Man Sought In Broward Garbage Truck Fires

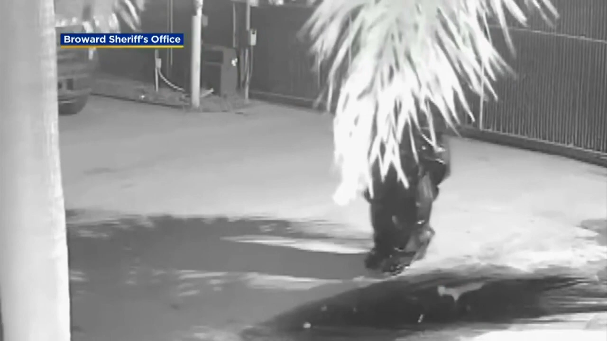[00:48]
He appears to be covered in garbage bags from head to toe, breaking into the garbage truck lot.
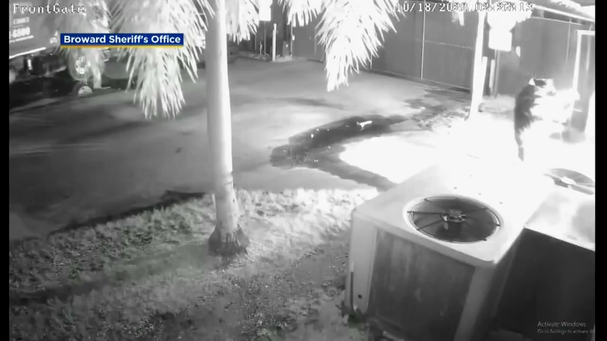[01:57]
Then as calmly as he entered, he left, getting into a black sedan.